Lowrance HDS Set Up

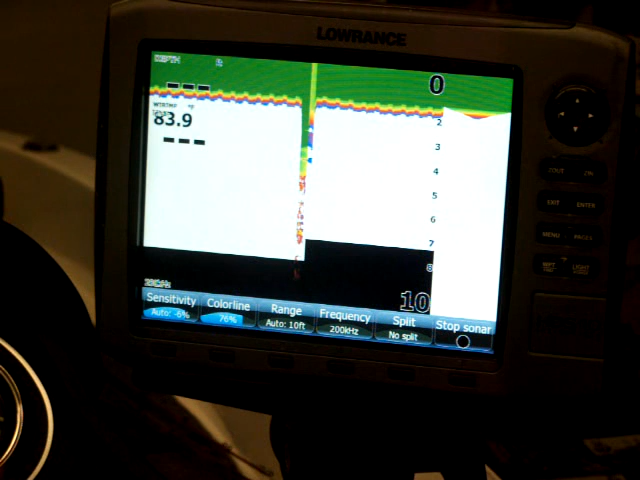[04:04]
sometimes you might pick up a little interference on your screen. So, all you've got to do is hit the auto sensitivity, you know, hit the sensitivity button once.
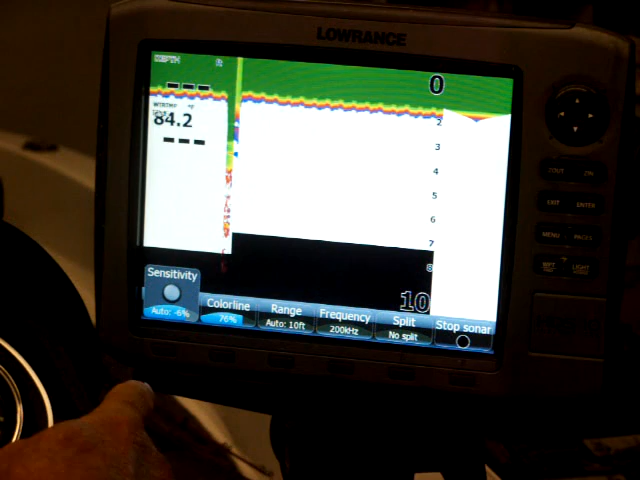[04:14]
Then you can come up here to your flywheel.
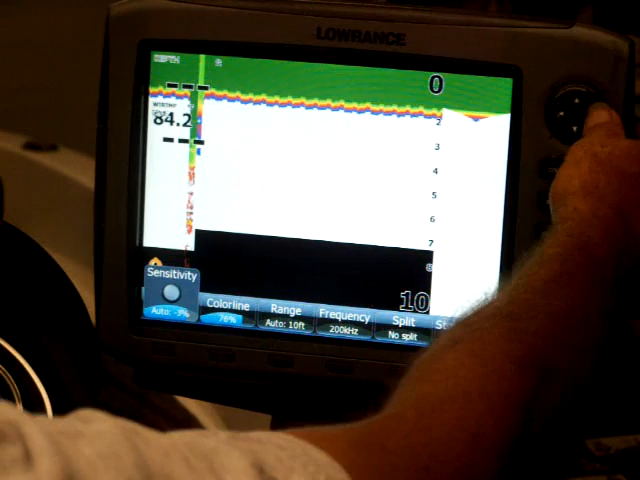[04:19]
If you move it to your right, you'll count down to zero, and you can even get up to positive.
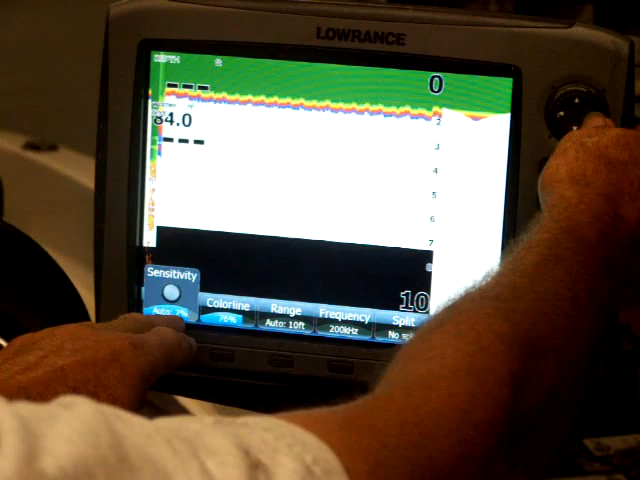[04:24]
The other way, you go negative. And usually how I set that is whenever
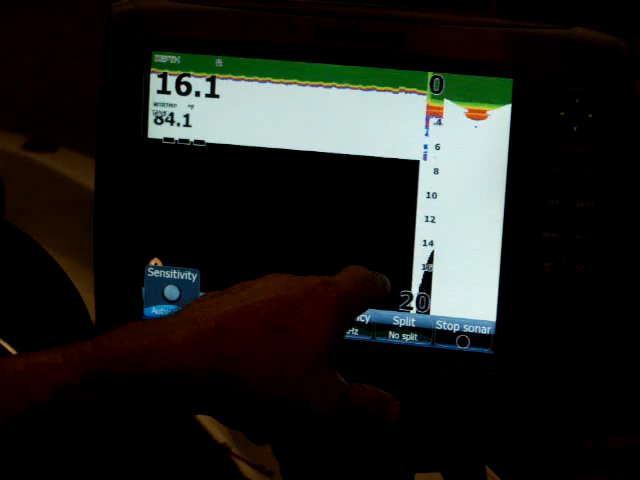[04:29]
I'm picking up a little bit of clutter like this here,
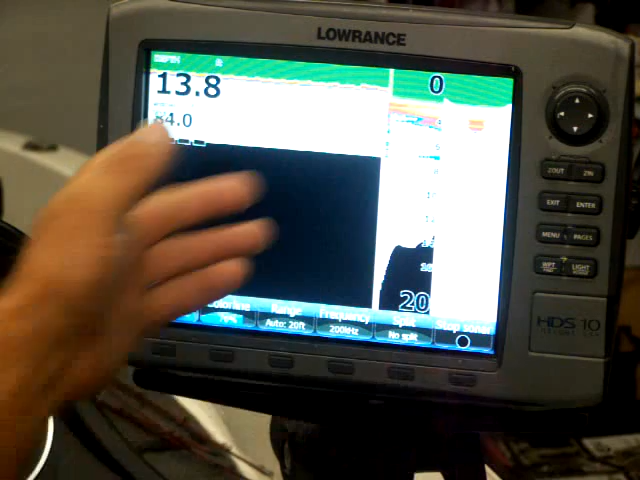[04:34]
I'll back the sensitivity off just a little bit until that clears up. And then once you get it where you want it, you just hit enter. Now, you may fish a spot, run down the lake five or six miles, and you'll start picking up a little bit of interference. So, you can just hit that sensitivity button, tweak it out a little bit. But most of the time, the unit, you know, being in automatic, it pretty much compensates for that. Now, if you're running two graphs like most of us are, when you're up there fishing on the front graph,
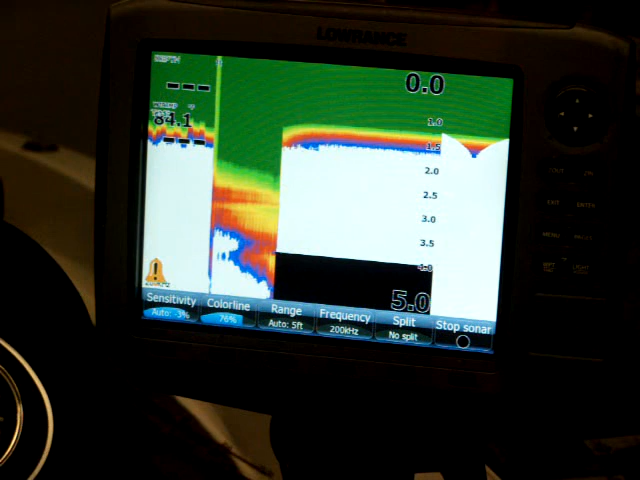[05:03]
you don't want the sonar on here because if you're running off two different transducers like I am, this transducer is on the back, the one up on the front is on the troller motor.
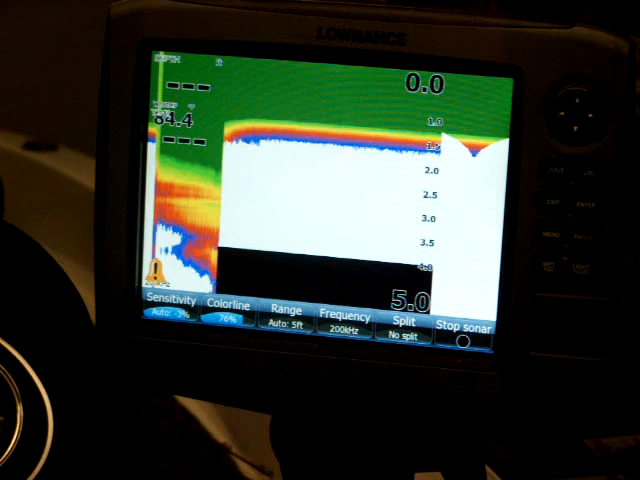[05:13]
The frequencies, the transducers will interfere with each other. So, an easy way to shut the sonar off is right there.
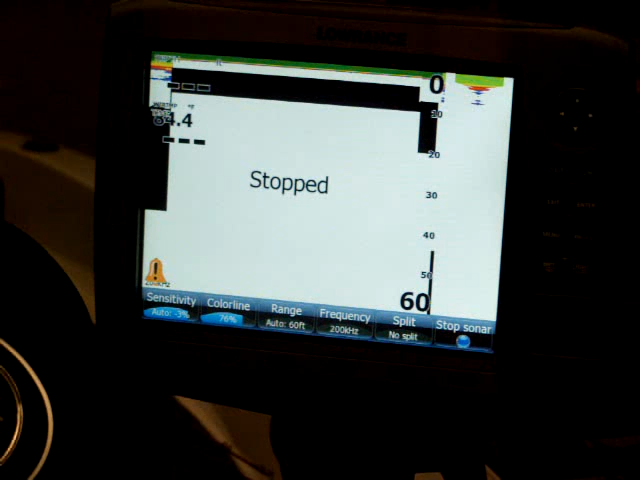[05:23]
Just hit stop sonar, and it stops the unit. Another way to do that is now turn, hit that again, the unit goes back to working.
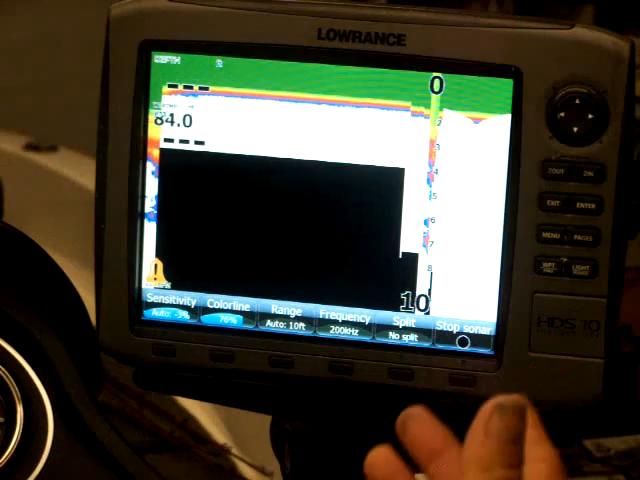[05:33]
Another way to do that too, also with two big units,
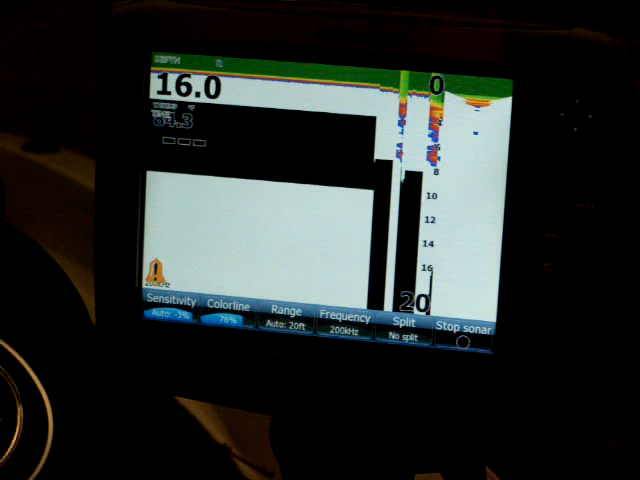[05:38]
you're always pulling a lot of battery power with the lights on and the GPS running and the sonar.
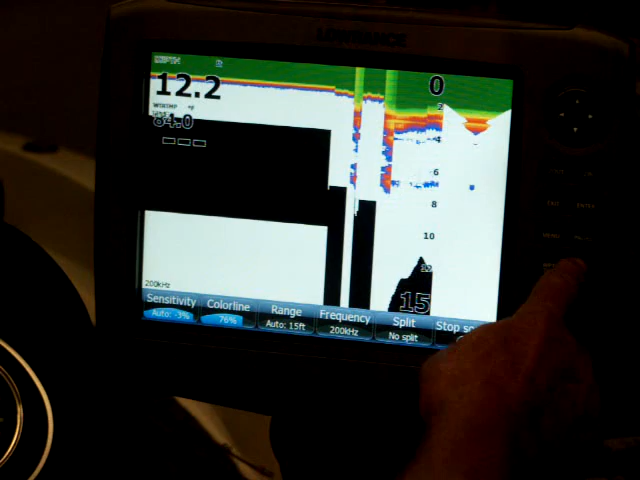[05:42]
So, what you do is just hit the power button once, and it will automatically come up to standby.
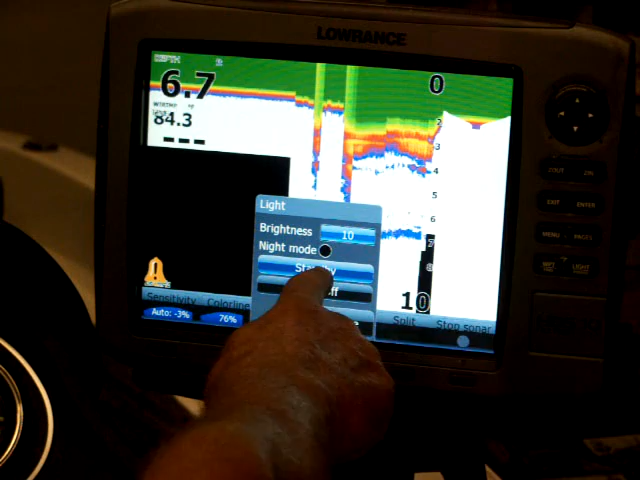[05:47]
Hit the enter button. Now, the unit will go on standby.
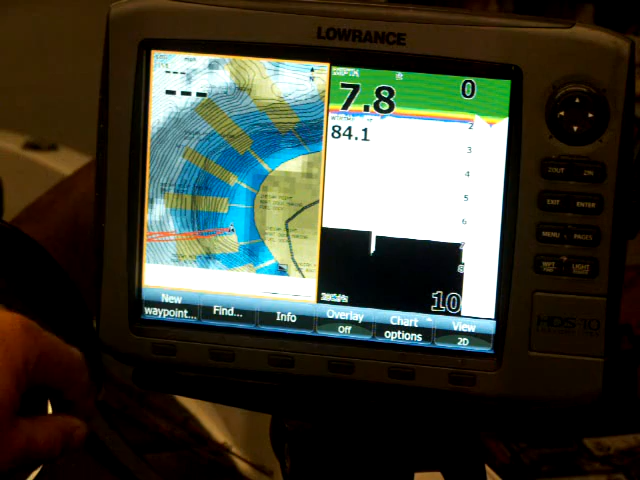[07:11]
Now, you can set up your speed, your time of day, your water temperature,
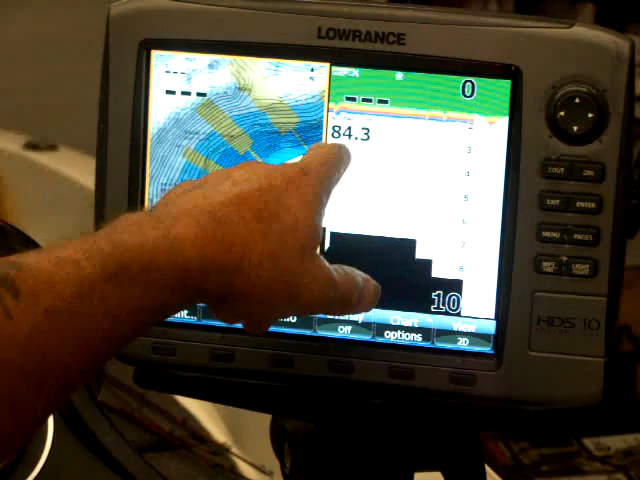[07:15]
however you want it on the screen.
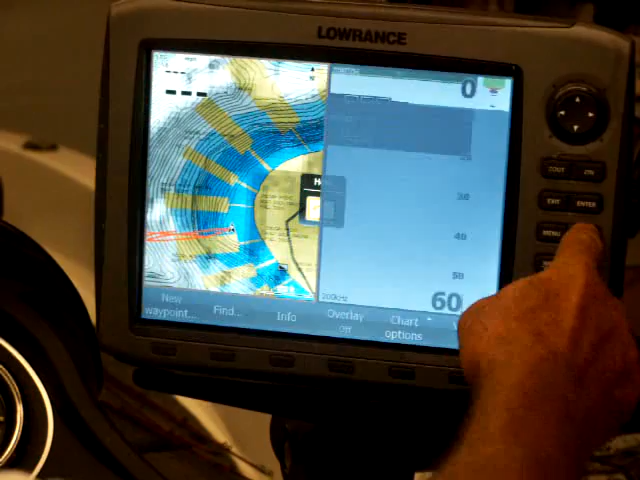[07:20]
Now, I'll go back to just sonar.
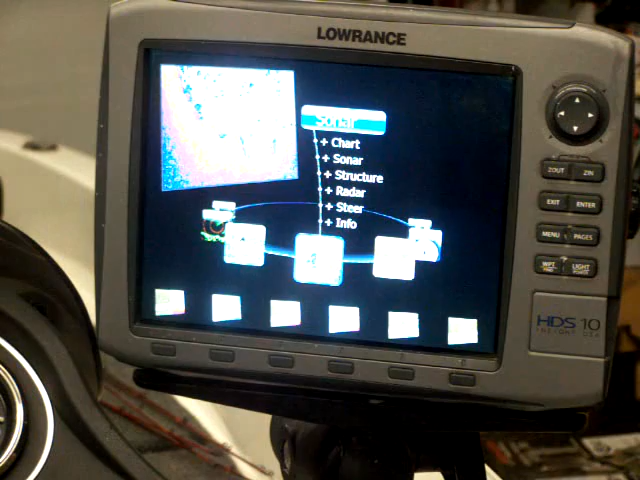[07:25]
Now, the way you do that is you just hit your pages and then hit menu once.
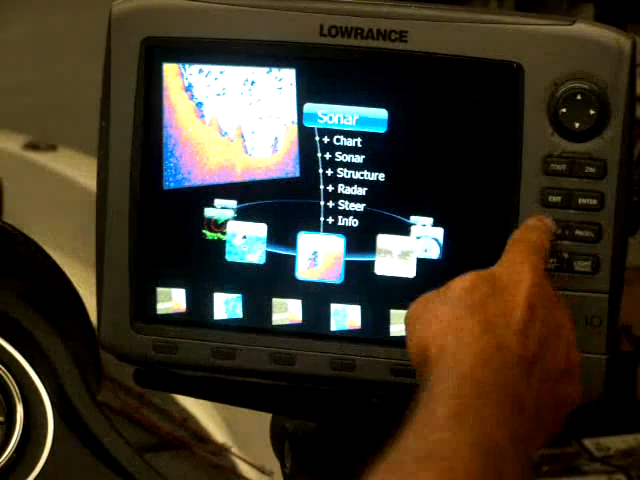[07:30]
And it'll be either adjust your panel sizes, edit, or you can add. If you just come down to edit, hit enter.
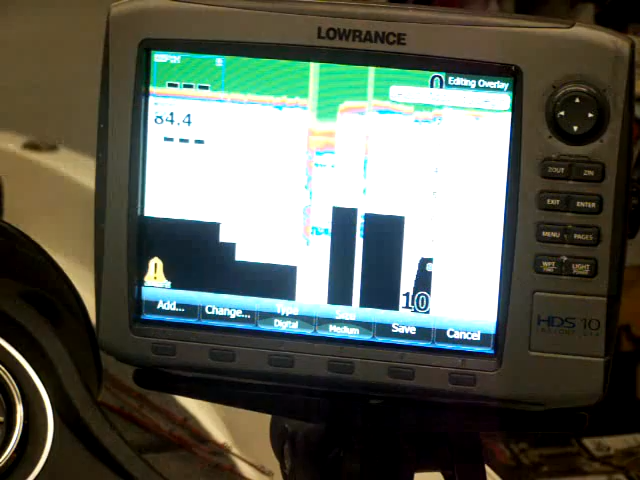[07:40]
Now, down here, if you want to add something or change it, and you can even change the size.
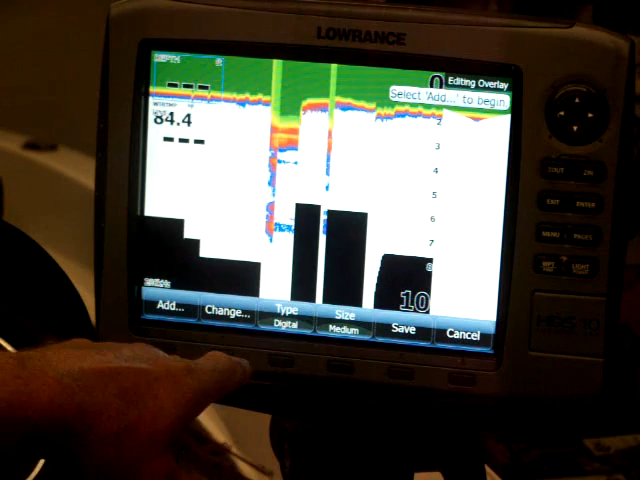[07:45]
Like right here where it's highlighted in blue.
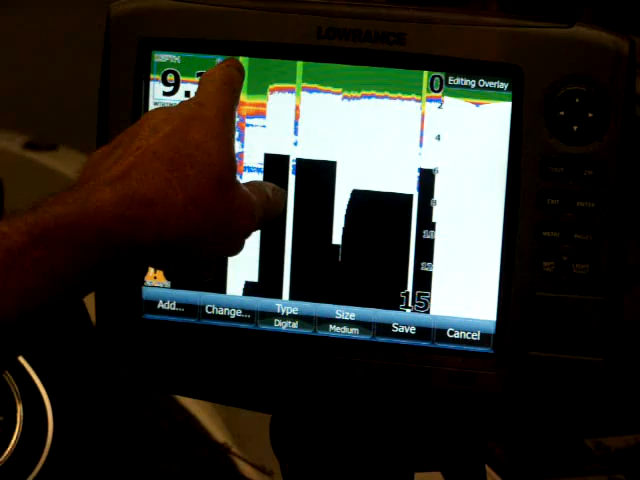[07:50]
Okay, if I want to. Now, that's the one that I can change right now.
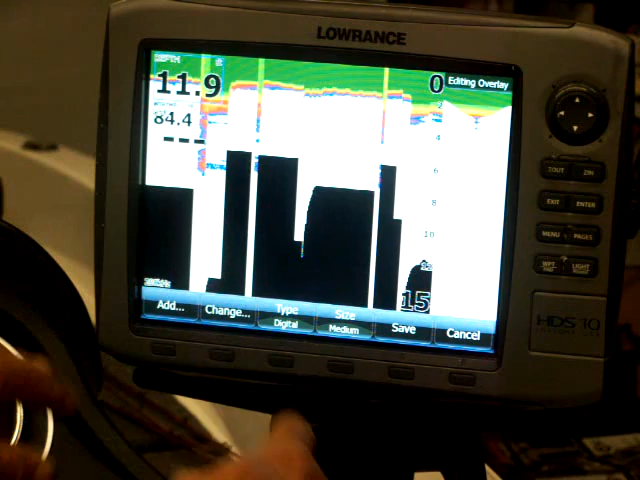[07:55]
So I would hit size if I didn't want my,
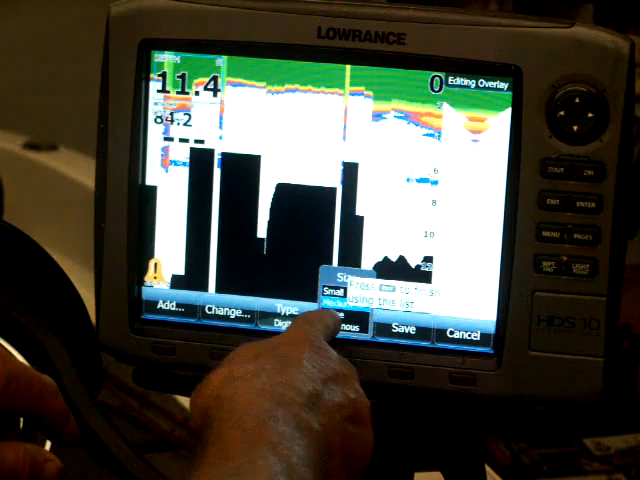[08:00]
then it'd give me three different options, my small, medium, and my large.
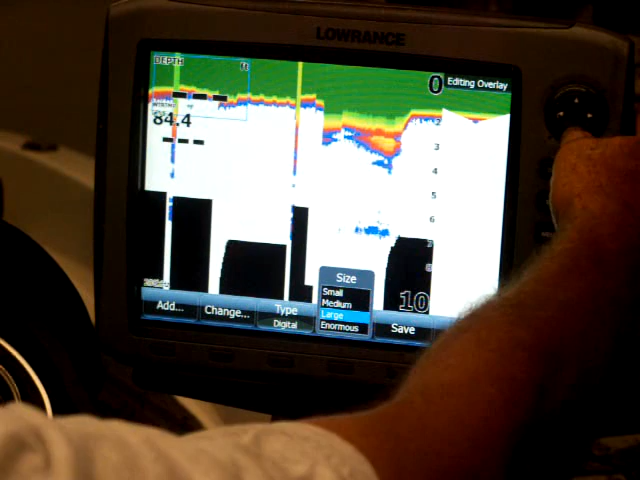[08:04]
So you just scroll down to it and hit enter. And it's going to make it larger.